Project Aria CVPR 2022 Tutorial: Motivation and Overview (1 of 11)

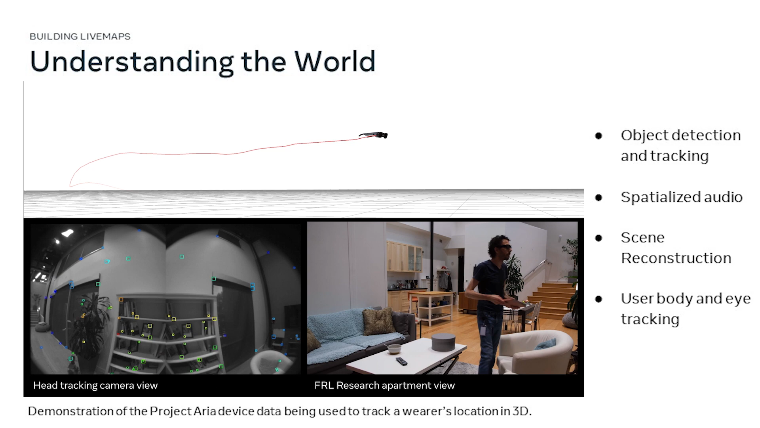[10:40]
And with ARIA you start to see this egocentric view. So on the left you see what really the cameras see. And you see that in the end, you know, from the third-person perspective, the exocentric perspective, very different sort of data.
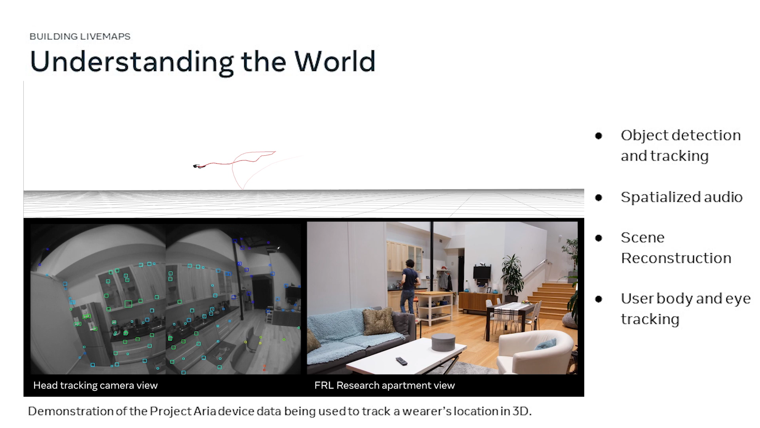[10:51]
Now what we've got is just showing the trajectory of the head,